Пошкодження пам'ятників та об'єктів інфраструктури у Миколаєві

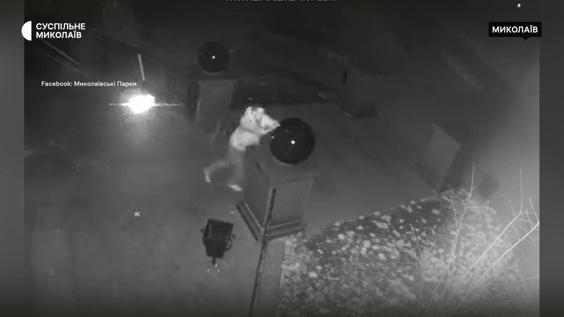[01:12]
Сквери Мангнариском невідомий скинув мармуровий шар, і це було зафіксовано на камеру видоспостереження,